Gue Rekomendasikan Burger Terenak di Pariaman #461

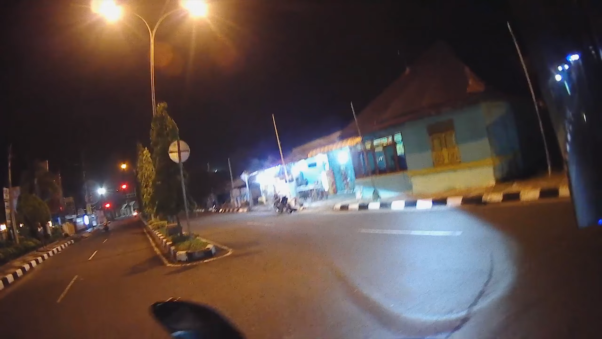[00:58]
abang penjur burgernya enggak ada enggak tahu kemana mungkin libur kali ya kita coba tengok ke daerah kampung baru deh guys Oh ya kali ini GoPro nya kita istirahatkan dulu kita pakai Sena karena Sena kalau dipakai reading malam dan dibuat vlog itu
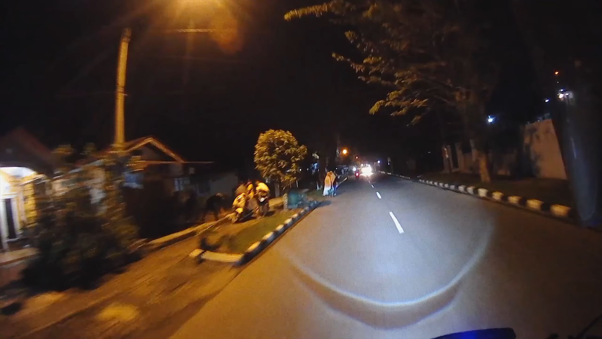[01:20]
enak banget guys dan simple jadi kalau gue mau mampir-mampir ke tempat tempat apa namanya tempat makanan minimarket gampang banget kita tinggal cabut Sena doang kalau GoPro karena settingannya sekarang ini adalah settingan untuk apa ya untuk dual vlog dual vlog antar pulau lagi jadi agak ribet apalagi dipakai untuk naik riding jadi kalau kita pakai Sena itu simpel banget ya udah tinggal pasang
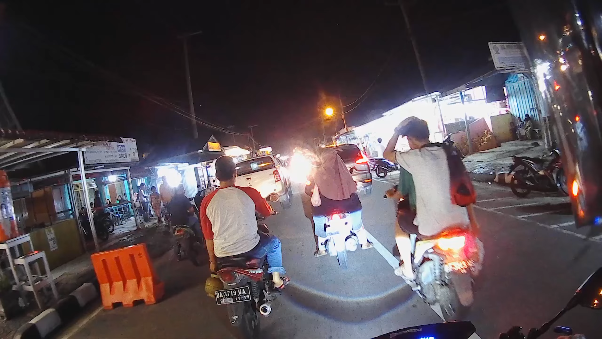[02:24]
iya gas terus banget gas terus lampu rem lutut ya lampu belakang lutut ya kuning harusnya merah ke silauan orang nanti itu ini kita sudah masuk ke kampung baru kawasan kulineran kota pariyaman di sini tuh banyak tersebar tempat-tempat makan yang lumayan lah ya lumayan
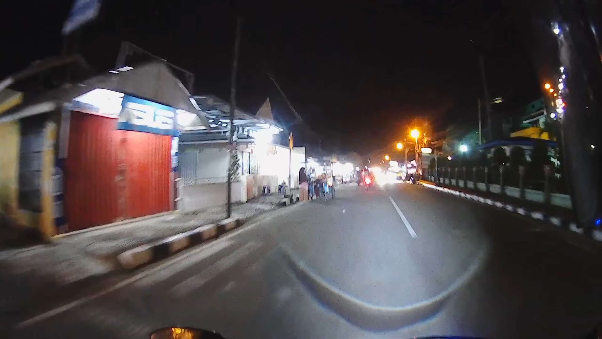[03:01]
nih pusat kulinerannya banget pusatnya banget disini kalau udah jadwal buka puasa tuh rame banget sini guys kalau sampai macet ya ampun ini plat merah senaknya aja parkir di sini ya
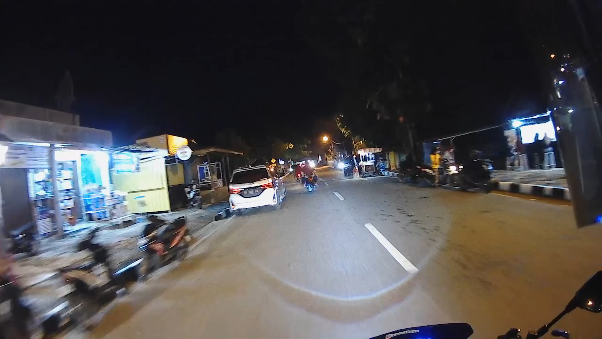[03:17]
mobil udah gede plat merah parkir
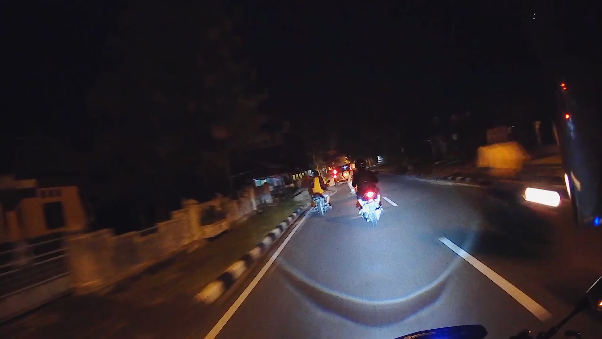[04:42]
lampu ini lampu RTD M01 B ini enak banget kalau dipakai buat naik ride tapi dengan catatan kondisi
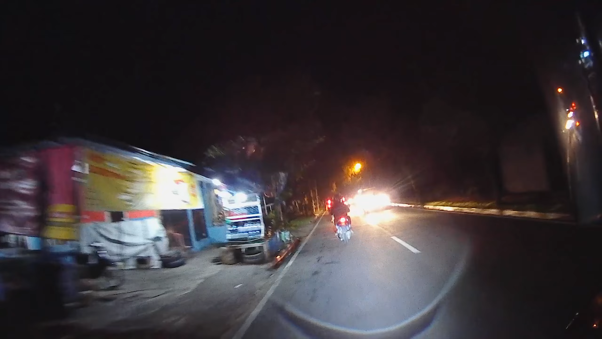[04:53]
yang tidak hujan atau jalanan tidak basah aduh itu adek-adek bersepeda baris tiga tiga kena tabrak ntar tuh eh kayaknya gue
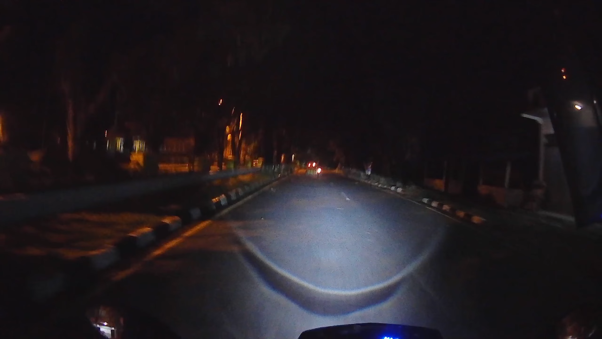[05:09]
kelewatan deh simpang ya kelewatan ya iya iya iya gue kelewatan aduh harusnya belok kiri tadi tuh setelah gua overtake ya ya motong anak kecil tadi yang sepedaan harusnya gua langsung masuk ke simpang itu ya jauh lagi deh gua muter kedepan oke oke oke oke oke kita belok kiri di sini aja soalnya kalau
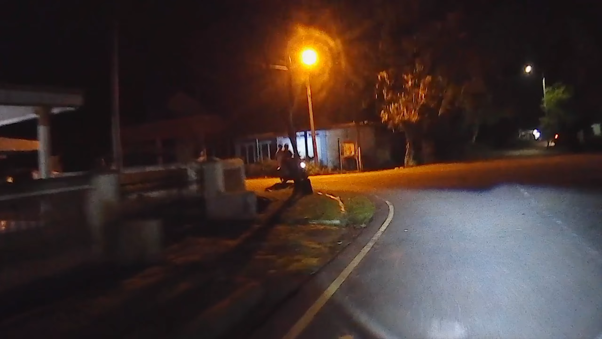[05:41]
lanjut lagi makin jauh kita perginya mending ke sini ya ke sini aja
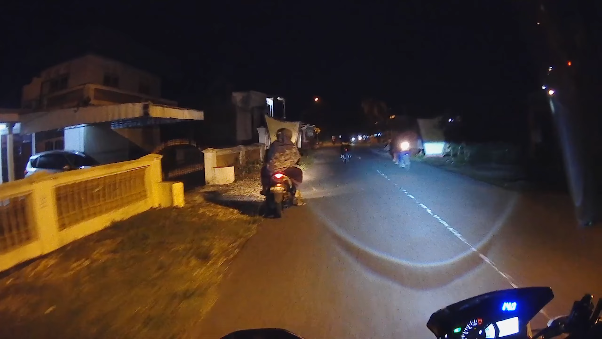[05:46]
oke nah enak
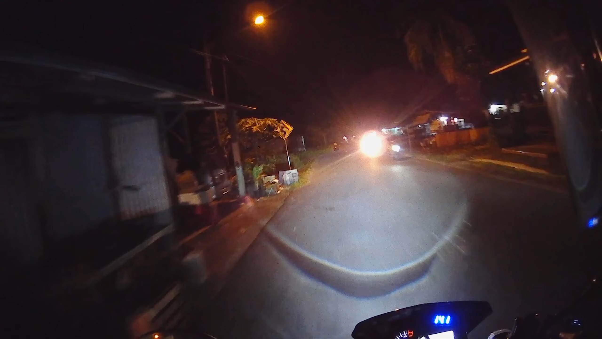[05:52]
bener sumpah enak bener nih lihat lampunya ya walaupun gue pakai visor smoke ya dan
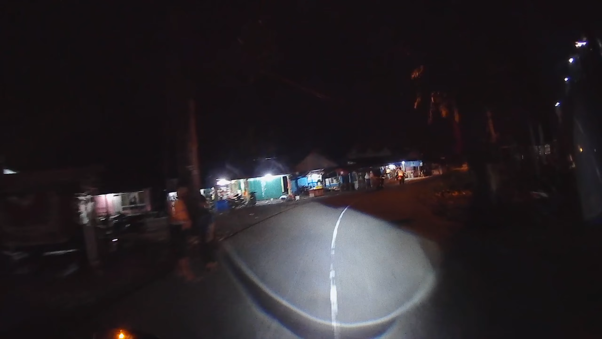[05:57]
ini ketutup jadi masih terlihat gitu tapi kalau jalan udah basah nah udah kelar kelar kita
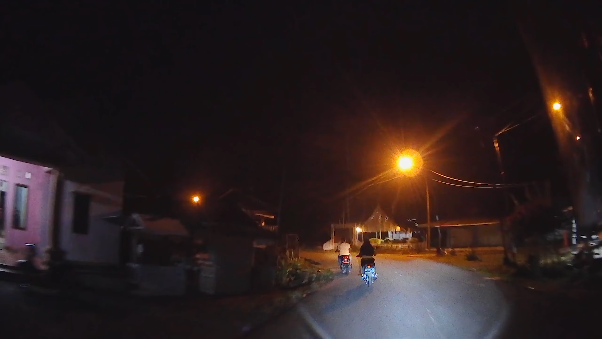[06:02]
terang sekali ini lampu hehehe senang sekali
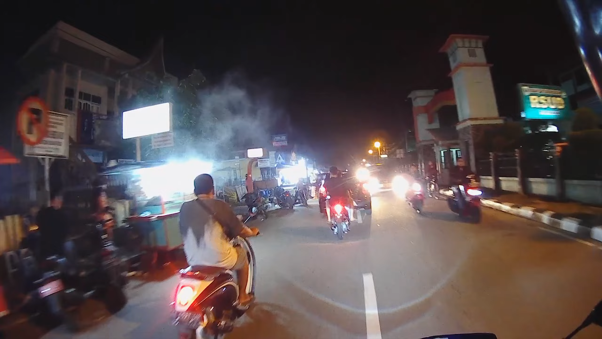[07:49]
masih eh stok makanan lagi stok burgernya masih banyak ya macet macet macet guys macet guys jalanan sini kecil banget soalnya guys enak ya bisa nyelip-nyelip ya bang ya enak bang
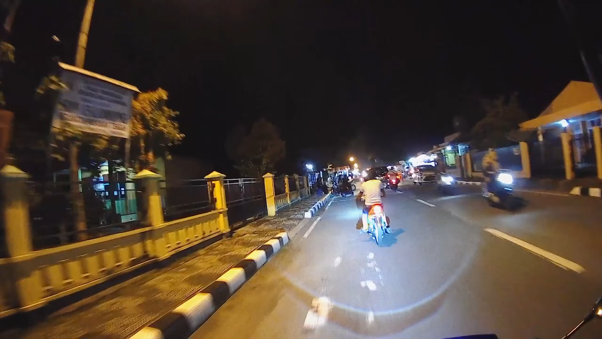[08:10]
bisa nyelip-nyelip abangnya aduh bitnya kenceng sekali suaranya ah ini loh yang bikin macet rupanya udah